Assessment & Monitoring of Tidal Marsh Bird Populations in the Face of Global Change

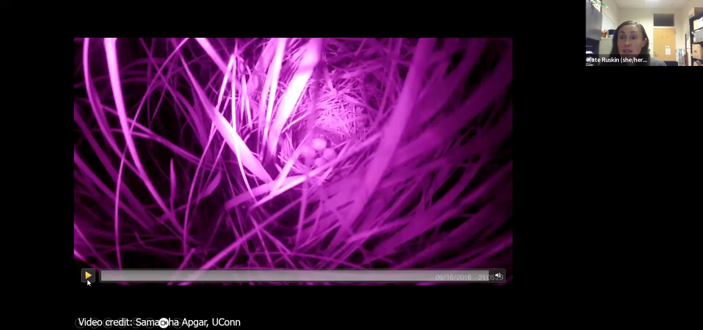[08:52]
So this is a salt marsh sparrows nest. You can see the woven nest cup there. You can see one, two, three, four eggs. And you're about to see a nighttime high tide at that astronomical monthly high tide event. So you can see the eggs are floating up and down.
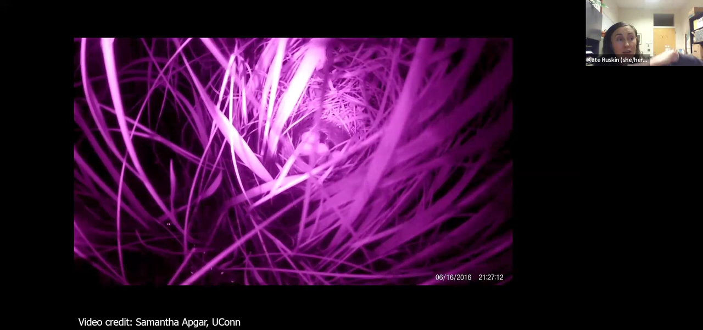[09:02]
And now the tide's receding. And that's the female incubating the nest again. So even though her eggs were inundated with salt water, the salt marsh sparrow female will return and incubate. We found that they can be inundated with salt water at least half a dozen times and still survive as long as the female comes back.
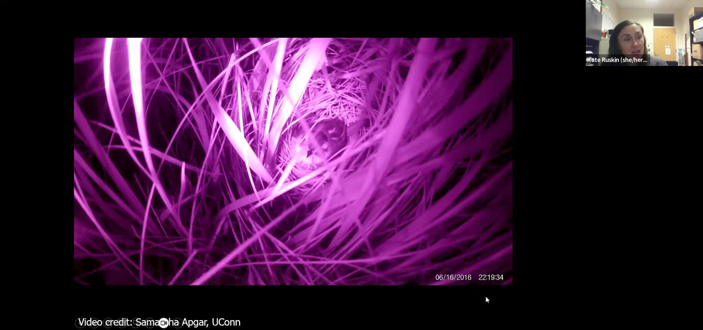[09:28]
So you can really see the mark of this very unique breeding ecology in their breeding phenology or the timing of the breeding season.